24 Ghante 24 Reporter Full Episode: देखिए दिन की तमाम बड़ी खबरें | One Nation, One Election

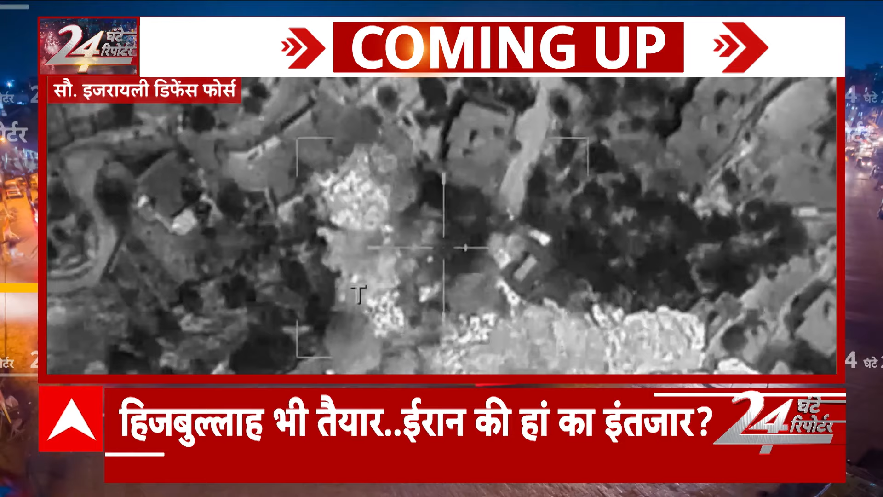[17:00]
गया अब के बार मजदल सलेम एरिया में बारूत की बॉच्छार की गई कहा गया कि पाच और